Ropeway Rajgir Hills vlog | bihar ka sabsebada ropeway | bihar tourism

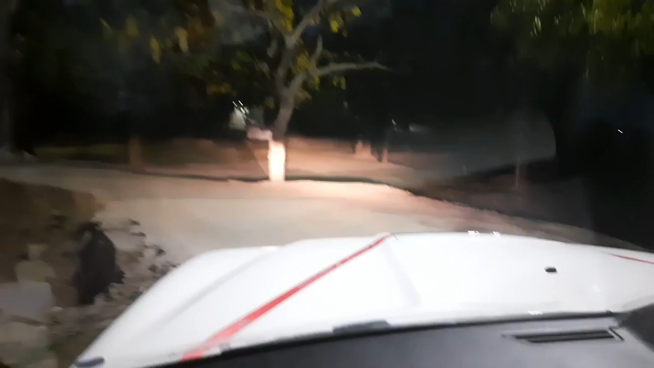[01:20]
बढ़ते हैं तो फ्रेंट्स देख सकते हैं अभी हमारा जो वेकल है वो हमारा डेस्टिनेशन को जाने के लिए त्यार है और हम सब यहाँ पर निकल चुके हैं सुबा के तकरिबन अभी टाइम चार बच के एक तालीस मिनट हो रहा है तो चलिए बने रही है
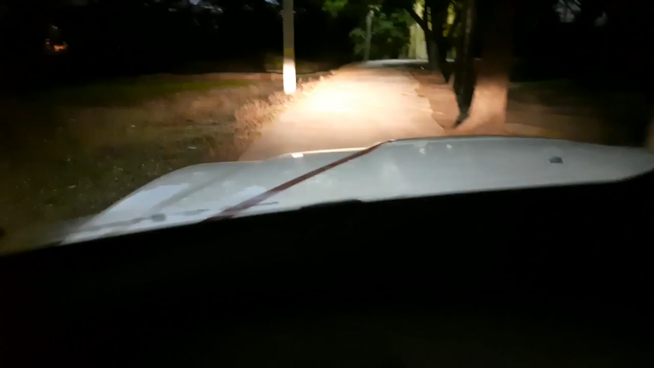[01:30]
बलोग में बड़ा ही इंट्रेस्टिंग होने वाला है और जो सफर में कुछ इंट्रेस्टिंग चीजे दिखेंगी उसको भी हम दिखाएंगे बने रही हमारे साथ